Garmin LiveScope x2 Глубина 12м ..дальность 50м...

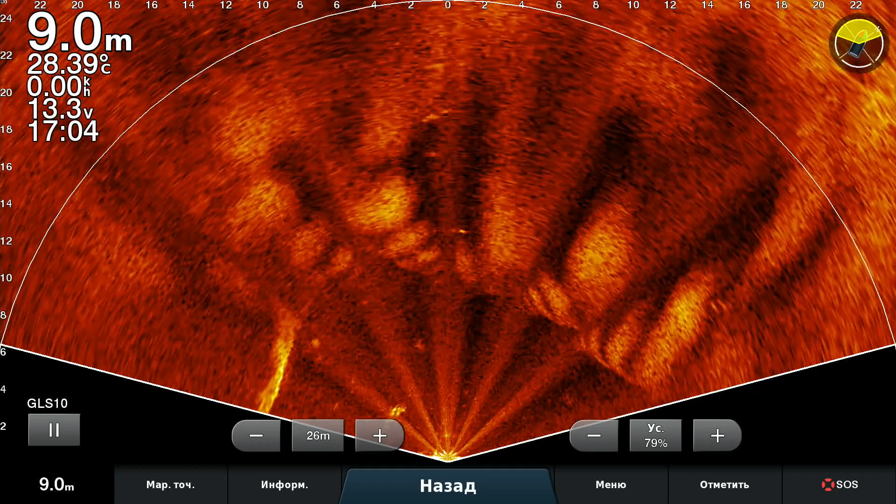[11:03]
On screen: depth 9.0 m, water 28.39°C
Ну. Что вам сказать. Я может быть даже сейчас поставлю 360 для интереса. И посмотреть на всю эту рыбу. Как она будет выглядеть. Наверное. Это мне не очень хочется. Ну. Можем попробовать. Вон. Рыба все таки оживает. Это радует. Что ж. Замечательно. Значит все таки. Не все погибло от этой жары.
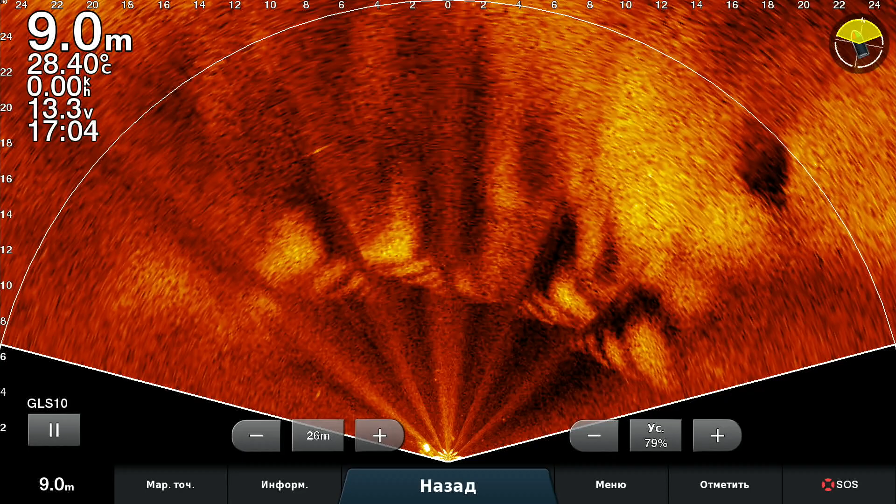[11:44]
On screen: depth 9.0 m, water 28.40°C
Или что там было. Много рыбы. Конечно. Погибло. Какая-то. Видите. Беленькая. Сразу видно. Что там. Меликотня. Ну. Там где-то метров шесть. Наверное. Там поместились. Можно позырить.
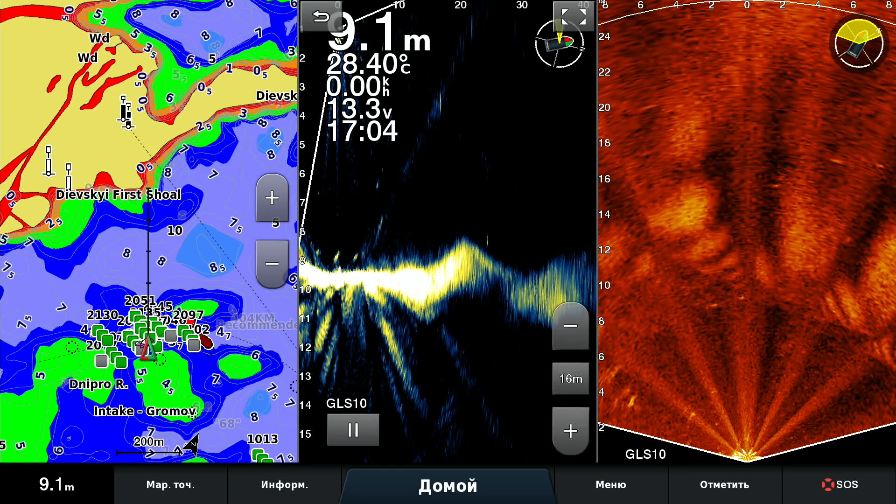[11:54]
On screen: depth 9.1 m, water 28.40°C
Вот этим вот. Приятелем. Ага. Вот этим горбовым. Вот он. Где-то. Где-то. Вот эти горбки. Рыба. В толщу воды. Немножко есть. Вот. Вот. Облачка мелочи. Вот. Шикардос. Вот они. Пожалуйста.
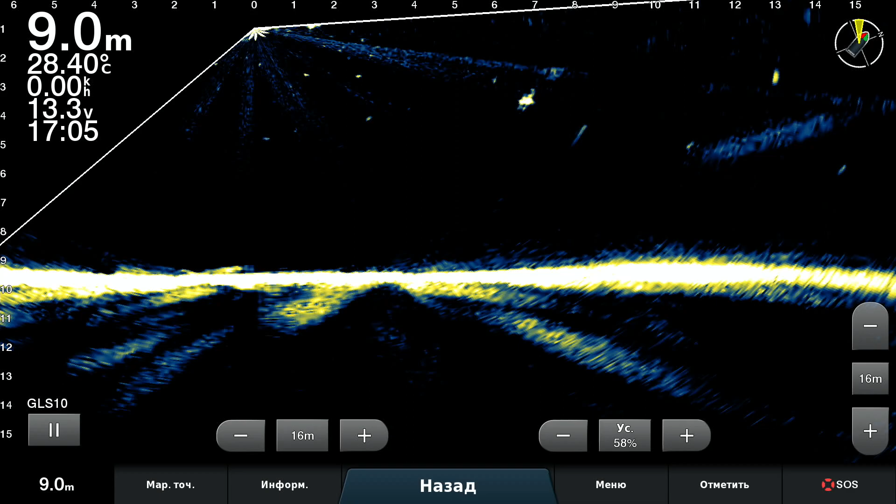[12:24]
On screen: depth 9.0 m, water 28.40°C
Плывута. Можно разведеть их. Ну. Это я уже не о том. Я собственно говоря ролик. Этот решил снять.
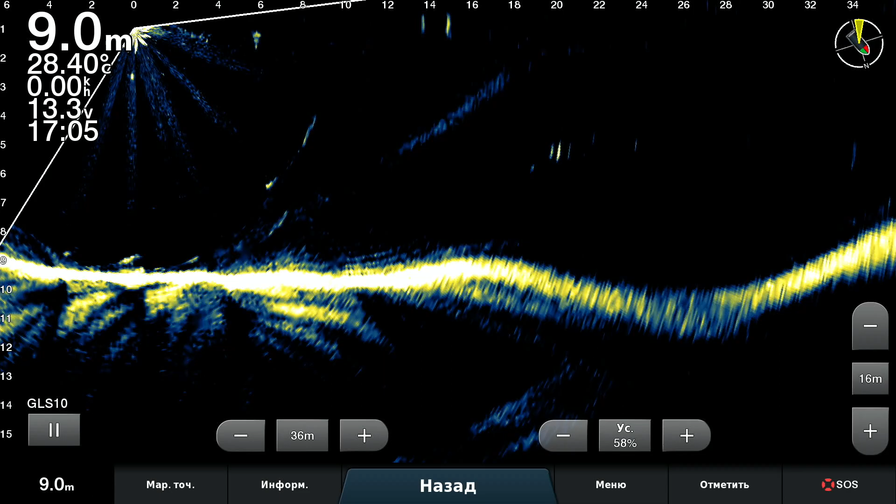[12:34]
On screen: depth 9.0 m, water 28.40°C
Только из-за того. Чтобы показать. Режим перспективы. Не важно. 12. 9 метров. Все. Все он видит. Пожалуйста. Вот мы сейчас. 80 метров.
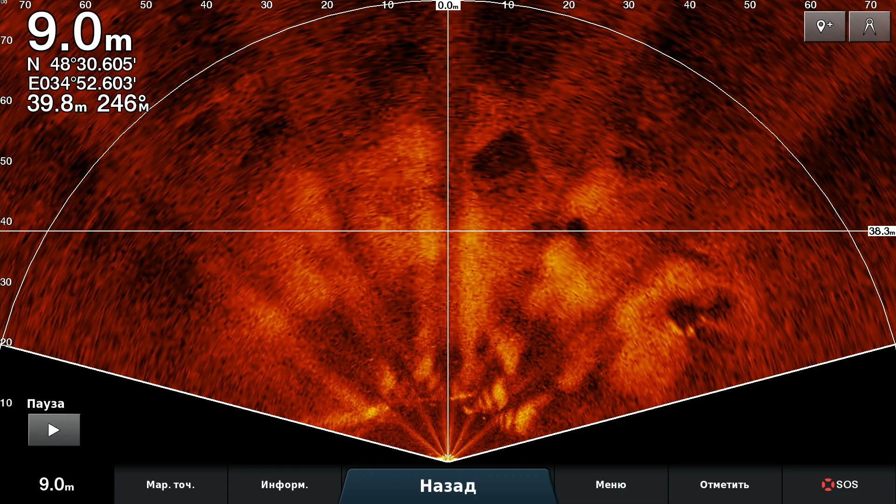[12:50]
On screen: depth 9.0 m
Вот я загнул конечно уже. Вот. Вот. Но тем не менее. То есть. 50 метров. Смело. Смело. Видно.
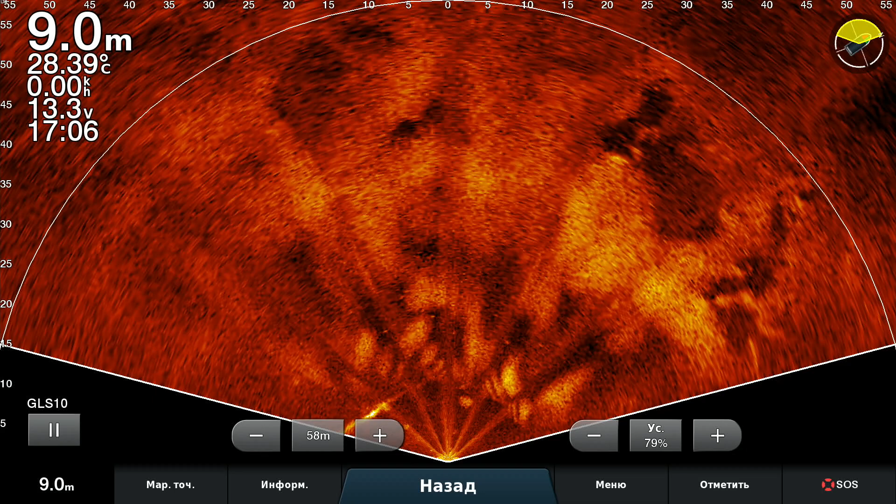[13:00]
On screen: depth 9.0 m, water 28.39°C
Что над ней есть какие-то артефакты. Вот. Вот. Я знаю. Прекрасно. Что это коряет. Тихо не позойти.
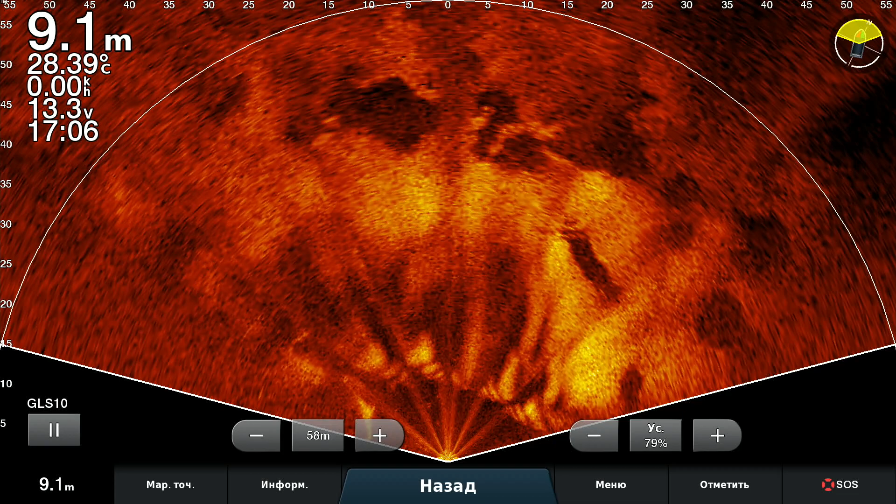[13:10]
On screen: depth 9.1 m, water 28.39°C
Уже не рыбачим за 50 метров. Нет. Вот. Но сам факт того. Что может.